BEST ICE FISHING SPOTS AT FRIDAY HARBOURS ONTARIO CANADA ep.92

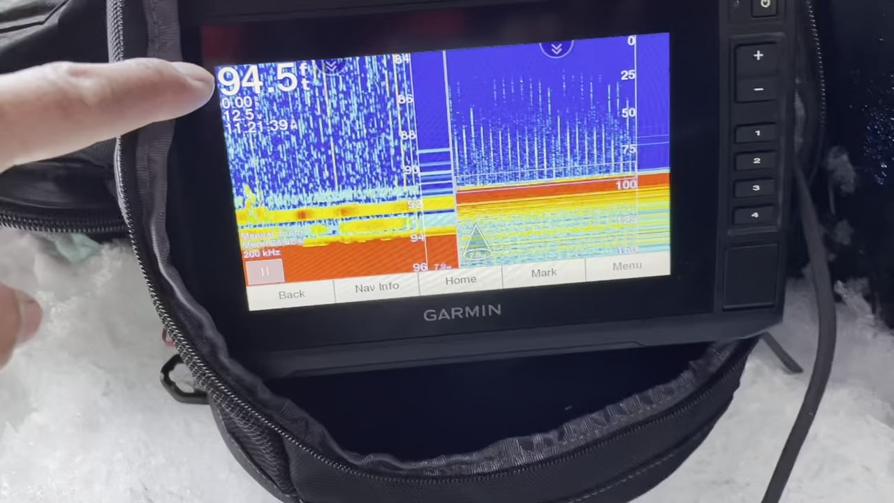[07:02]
This is the deep, guys, for 94 feet deep. Okay, and that's a sonar for the fish.